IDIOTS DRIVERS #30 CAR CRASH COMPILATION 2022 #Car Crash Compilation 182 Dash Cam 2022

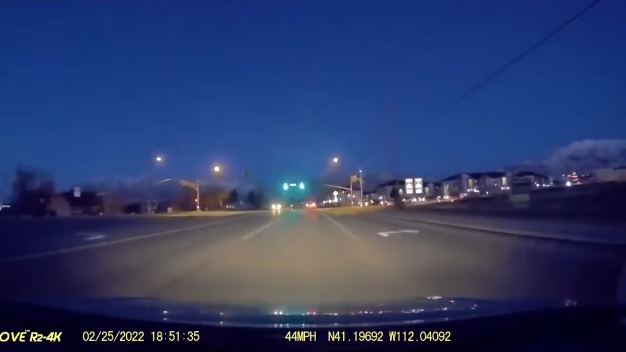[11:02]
Shit! Oh, I'm sorry, Shane. She had to have walked across the road, across the median.